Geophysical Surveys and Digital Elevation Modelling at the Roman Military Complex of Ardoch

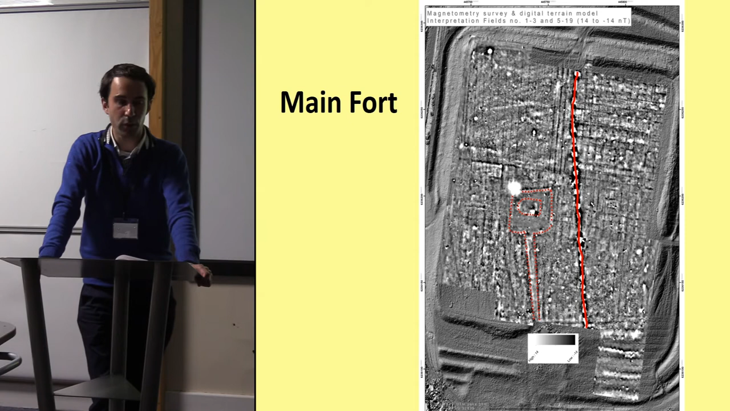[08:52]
Most visible is a modern water line, showed as very strong dipoles. The pipeline runs through the northern gate of the Roman camp in a north-south axis, crossing the entire measured area. Its existence was also confirmed by a local worker. In the center of the former Roman camp, it is possible to see the medieval chapel, a surrounding fortification wall,
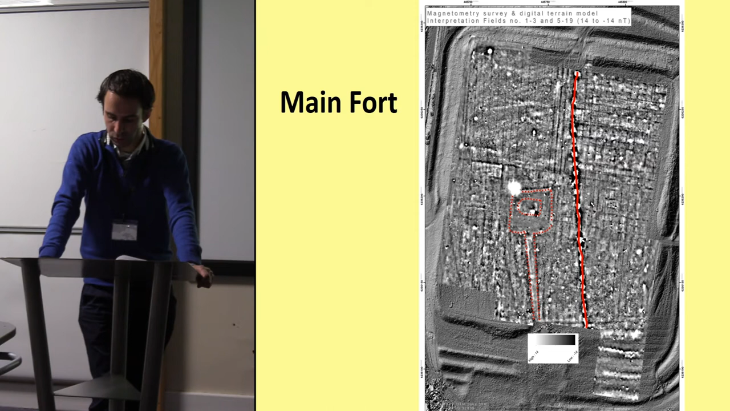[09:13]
and a linear earthwork which gives access to this medieval structure coming from the south.
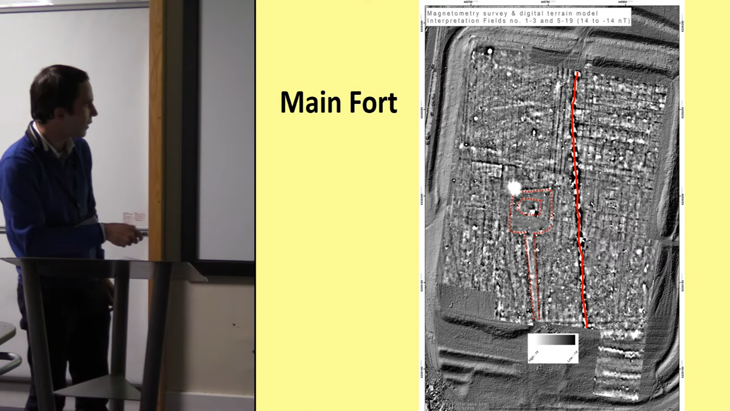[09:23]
So this is the thick water line, and this is the medieval chapel in the center of the Roman military complex.
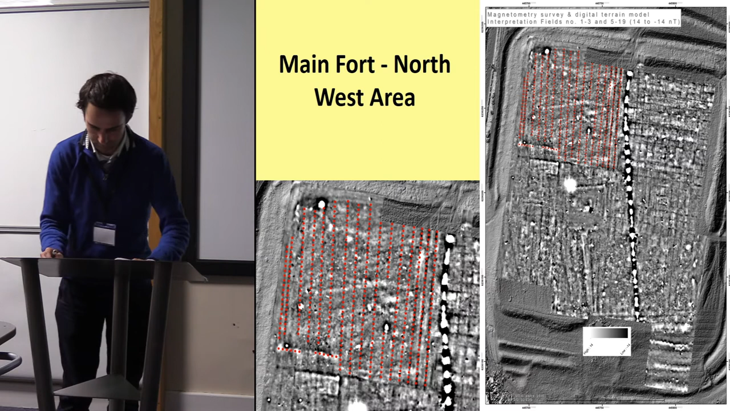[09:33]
The geomagnetic survey could cover the entire inner area of the fort. The results allow us to confirm information from previous archaeological work, mainly the excavations from the late 19th century, but also enrich our knowledge thanks to the identification of new details and new structures. For better orientation, the main area has been divided into 4 sectors. In the northwest area that you can see here in the image, the most striking feature are the linear anomalies running north-south.
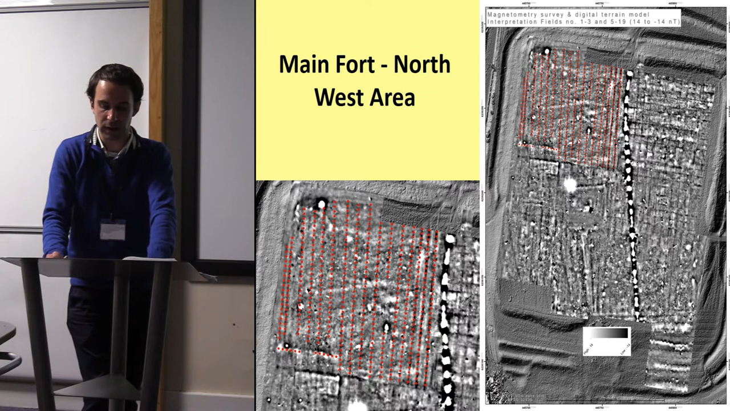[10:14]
The meaning is not completely clear, although the most likely option is that they represent traces of ancient fields. A particularly strongly dipole near to the northwest corner of the camp might indicate the position of a large metal object in the ground. In the northeast area, here in Litan, we know that the area was excavated during the archaeological fieldwork of the late 19th century. Therefore, Roman barracks are already known. Most of them consisted of post-hole constructions from the older period, and one was built with stone foundations belonging to a later period.
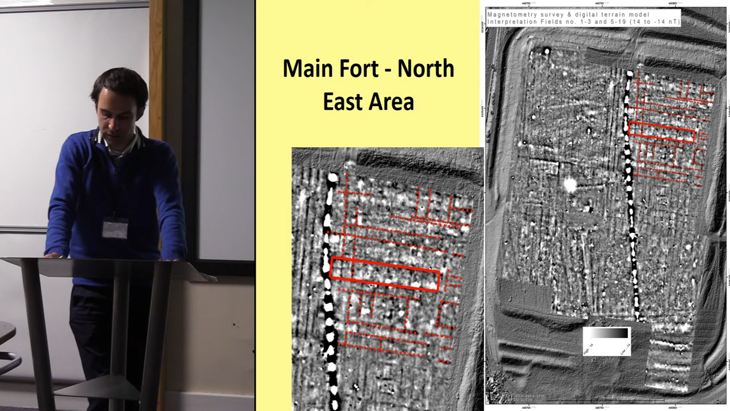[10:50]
Comparing the results of the old excavations with the geomagnetic survey, more anomalies can be recognized in measurement image. For example, many small rectangles of 2 to 3 meters. Whether they indicate archaeological features or traces from the old excavations is not always completely clear.
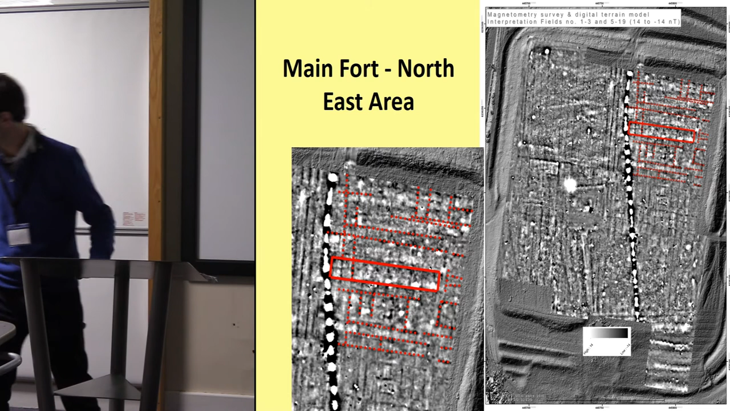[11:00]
In the southwest area, a strong anomaly is detected at one of the corners of the chapel. Its location coincides with a large pit documented in the old excavations. In the southern part of the southwest area, elongated north-south running anomalies can again be observed. These are very likely further structures, since in the course of the old excavations, a building was partially excavated in this area.
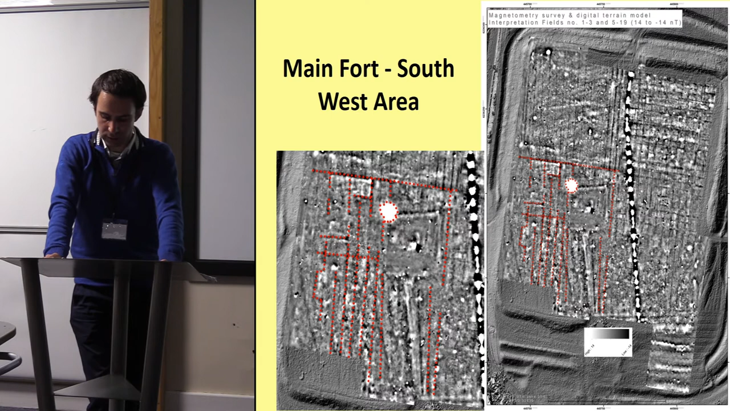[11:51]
The magnetometer results confirm that existence and show some further architectural details. Thanks to the new results, we can now give the exact georeferencing of these buildings, which were partly unclear based on the old excavation documentation. Some of these buildings might be constructed in timber and others in stone.
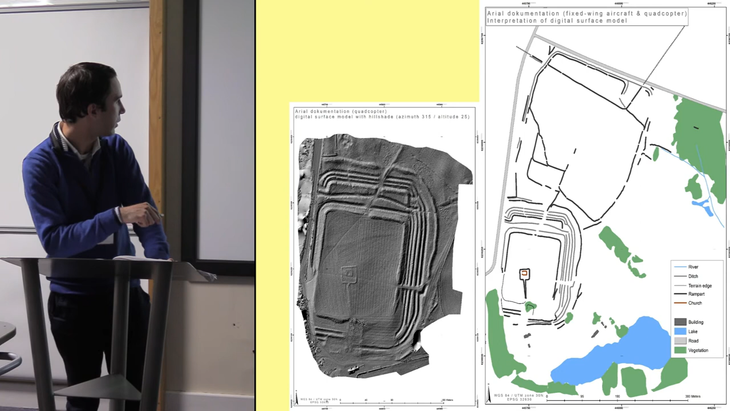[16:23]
Moreover, a software-generated 3D movie based on the drone flight can be the base for future presentation of the site to the general public in an attractive and accessible way. So this is one of the models we generated from the main camp, and this is a broader plan that we generated, including also structures from the other marching camps in the surroundings.
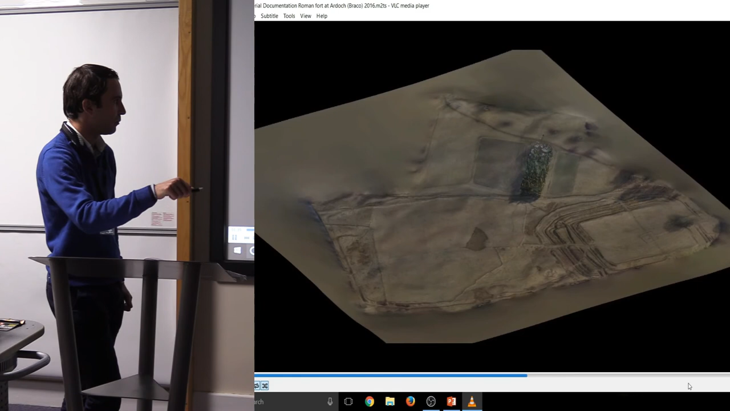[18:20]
The reason that we stopped here is that there is a modern road, so we couldn't go further in this direction.
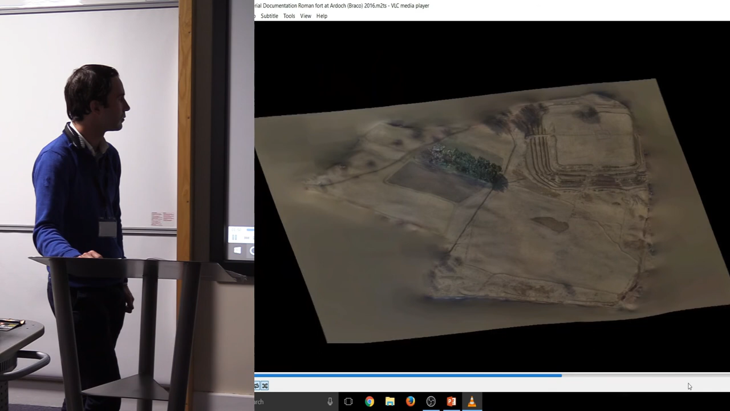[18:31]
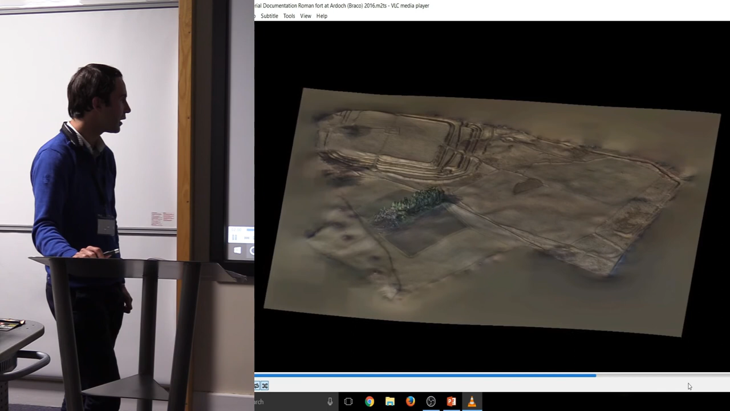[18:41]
And this earthwork in the main fort, they don't belong to the all to the same period.